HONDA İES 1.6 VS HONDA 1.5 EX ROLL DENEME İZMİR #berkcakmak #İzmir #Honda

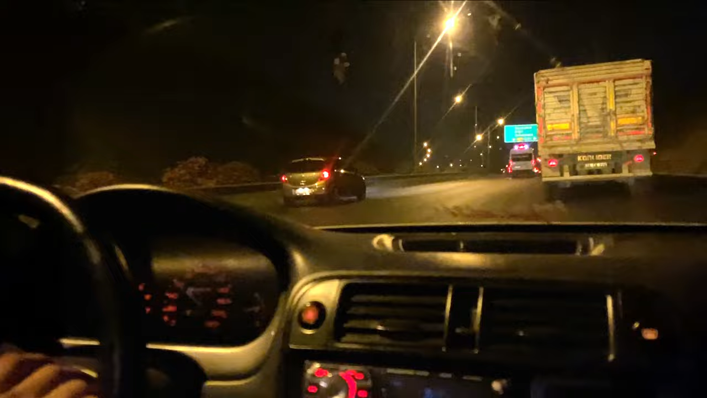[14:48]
Ne? He gördüm önü. Gördüm gördüm. Oğlum servisin arasına ben giremedim lan.
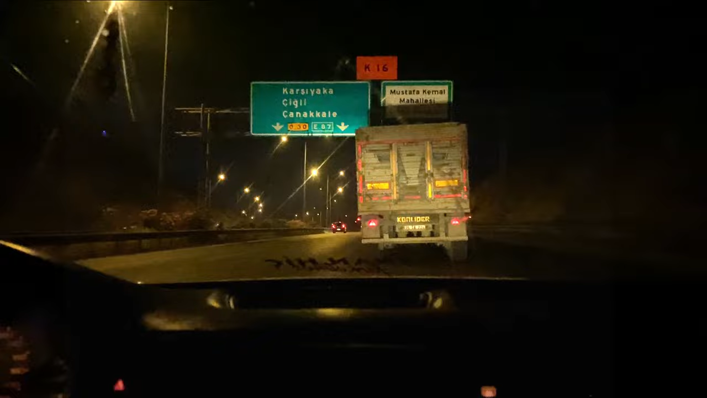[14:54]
Servis önüme atladı. Çektik çektik, kıyak çektik. Sağa girelim, sağa girelim, sağa girelim. Ne? Sizin araba. Ne yaptı? Akü lambası mı yaktı? Vallahi mı? Arkadan yine var.